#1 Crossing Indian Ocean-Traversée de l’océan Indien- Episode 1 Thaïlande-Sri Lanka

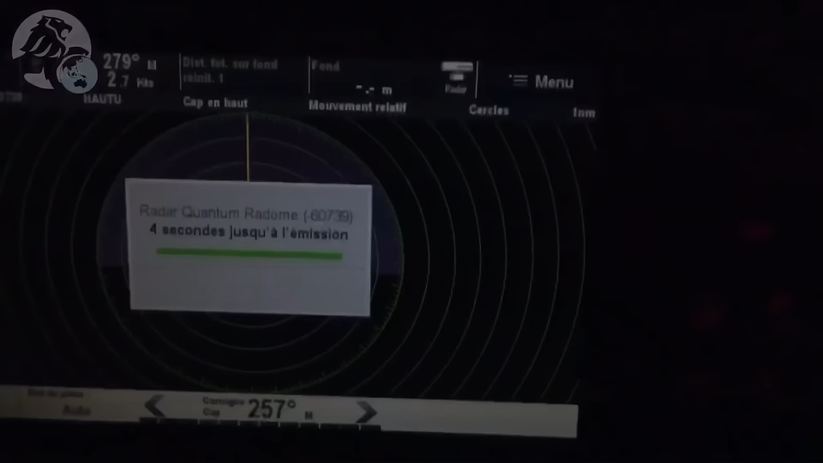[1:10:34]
Alors ce qui nous a réveillé, c'est le radar. Mais on n'a pas su encore pourquoi
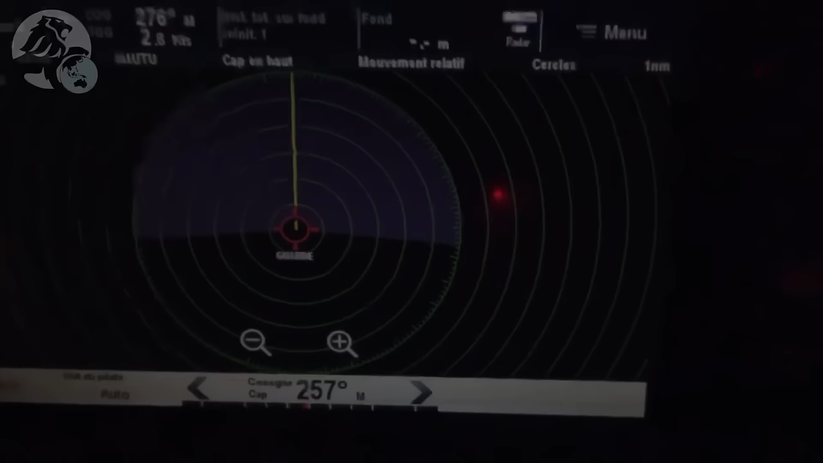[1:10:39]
il a sonné. Il vient de se remettre en route.
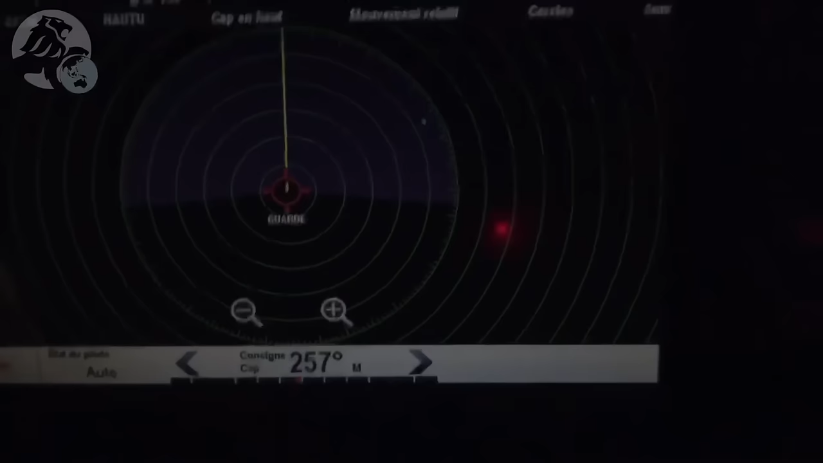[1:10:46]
Ah, j'ai un écho ici. Ah, j'ai un écho là.
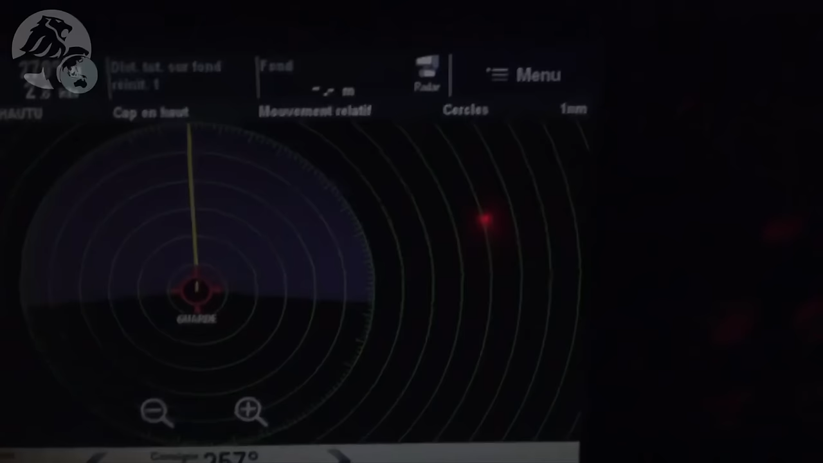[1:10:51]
Oh là là, il y a des échos partout. Deux échos. Trois échos.
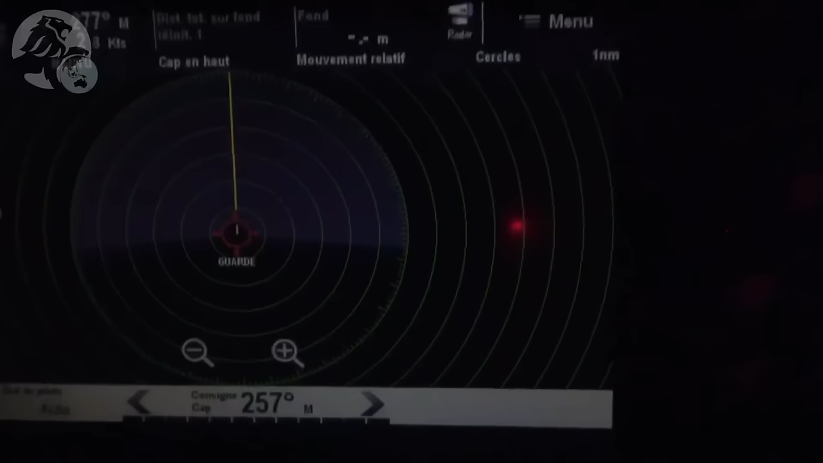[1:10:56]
Un ici. C'est bizarre, il n'y a aucune lumière.
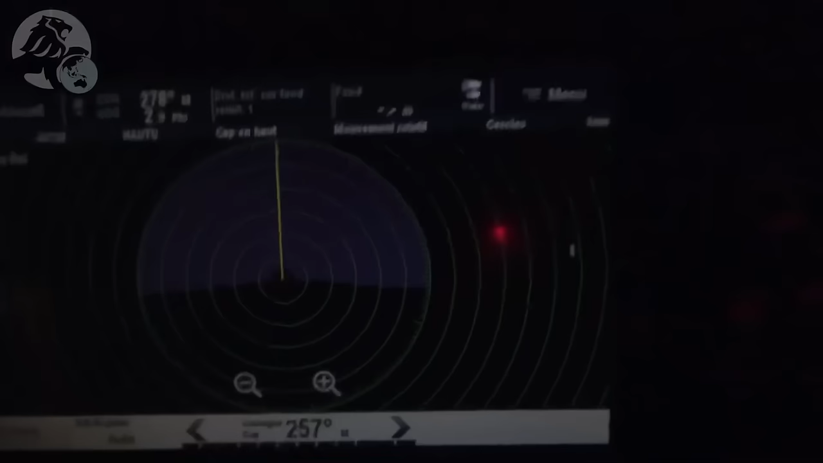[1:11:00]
Un gros ici. Là. Ah, je me demande si c'est pas une pêcherie.
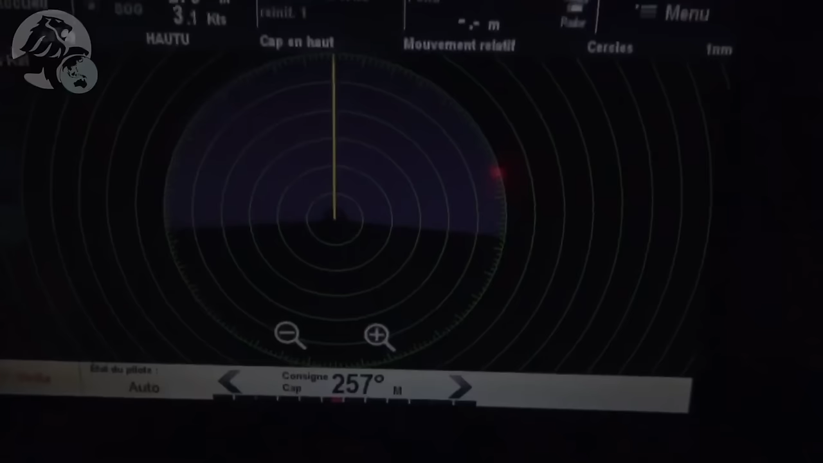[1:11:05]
Des fois, il y a un gros bateau mer et ils envoient leur petit bateau aux alentours pour mettre leur palangre.
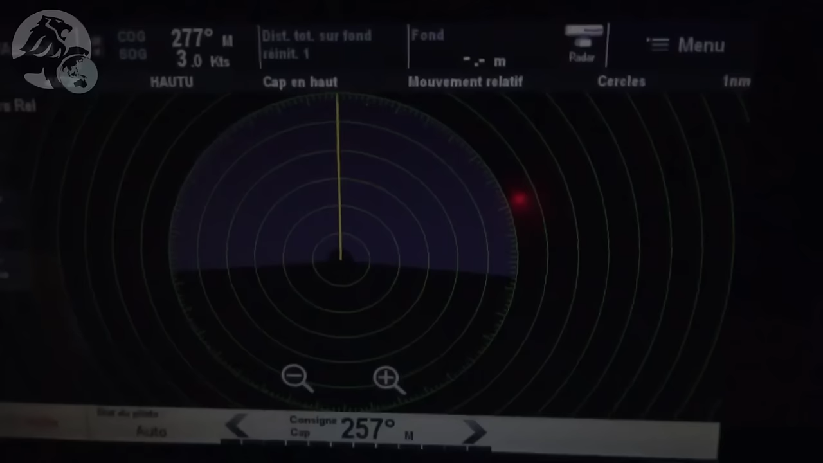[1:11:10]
Ça nous est déjà arrivé au niveau de Panama de se prendre trois fois dans la même nuit des fils de palangre.
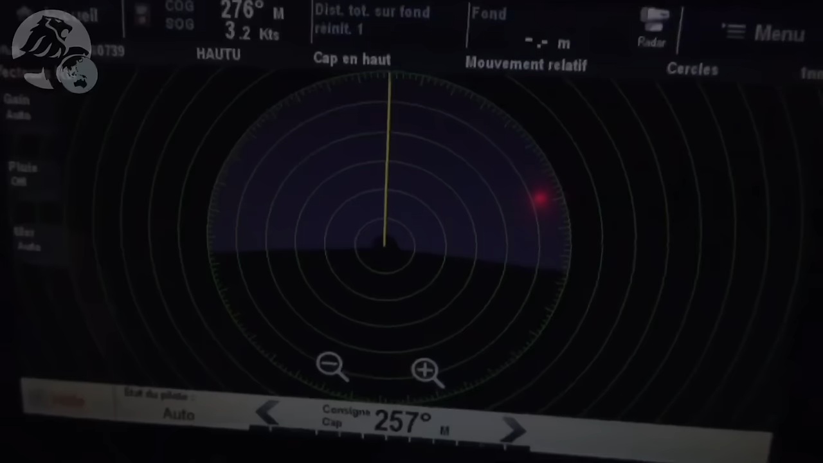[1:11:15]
J'espère que c'est pas ça parce que ça c'est la galère.
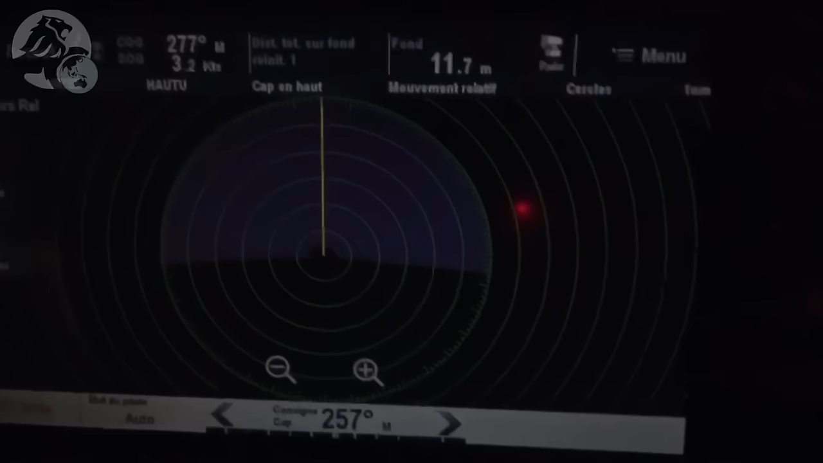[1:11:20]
Bon, le jour va se lever, on verra plus clair. Parce qu'il n'y a aucune lumière.
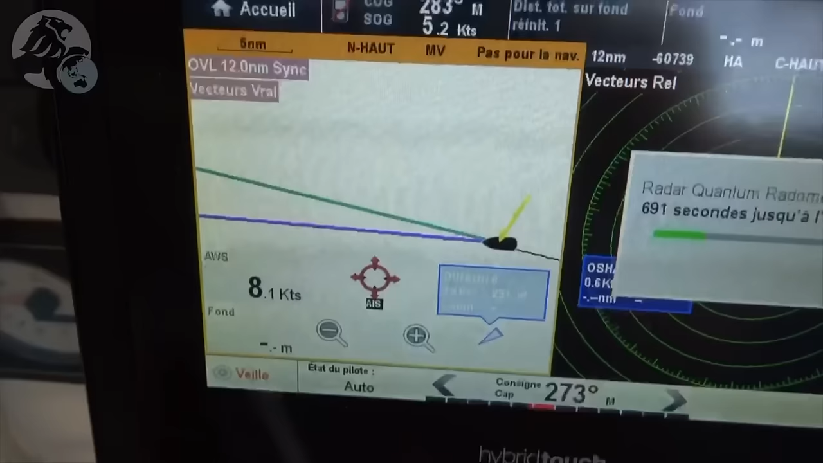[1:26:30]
De pêche cette fois, on sait parce qu'il est inscrit sur la IS, Oshani.
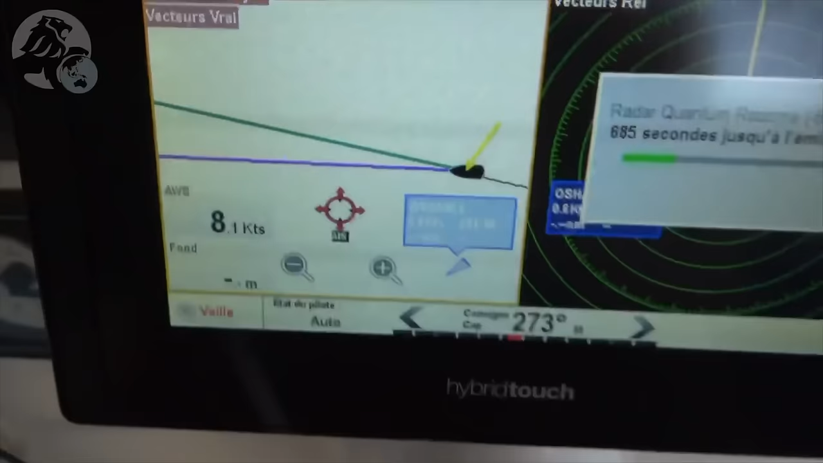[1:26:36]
Ça sonne comme un doux nom sri lankais, ça.
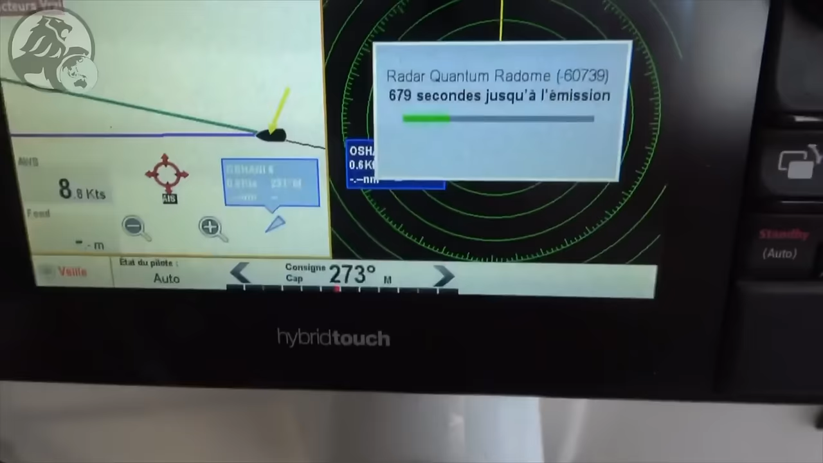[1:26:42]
Et soyez donné, quand on clique dessus, bah, c'est marqué pêcheur.